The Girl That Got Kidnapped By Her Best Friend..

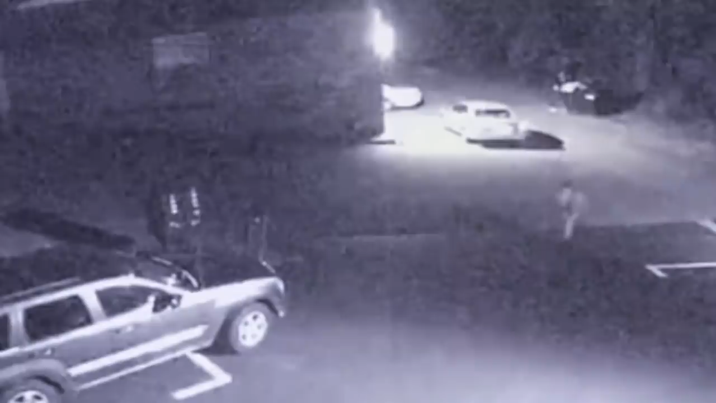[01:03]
her bedroom window and getting into a gray sedan the sedan belonged to Sheila Eddy Skylar's